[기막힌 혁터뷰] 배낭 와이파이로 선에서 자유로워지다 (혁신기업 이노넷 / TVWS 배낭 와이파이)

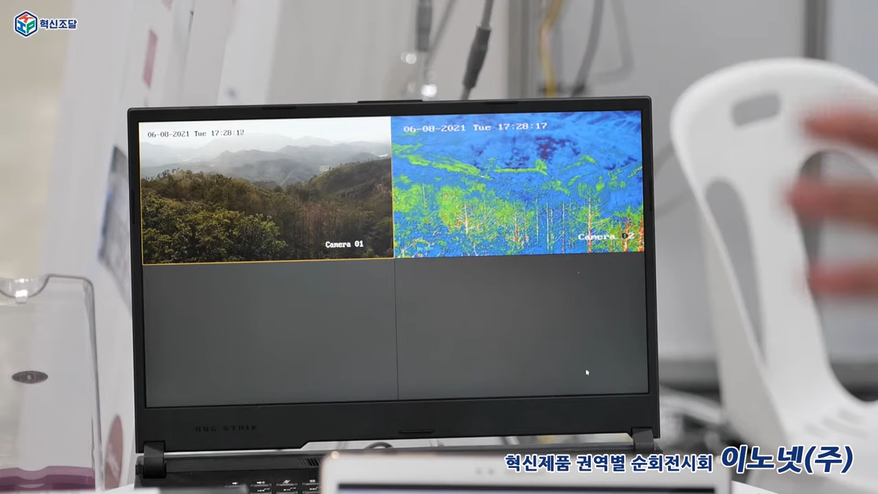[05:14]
때 한 6km 멀리 있어도 산불을 감지할 수가 있습니다 그래서 지금은